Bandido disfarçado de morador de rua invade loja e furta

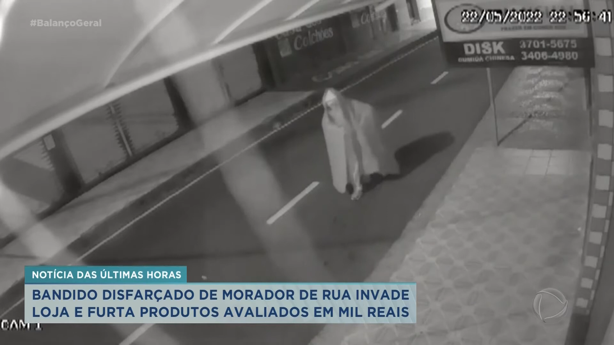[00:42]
E dá pra perceber o momento em que ele pega uma pedra e atira aqui, ó, nesta vitrine.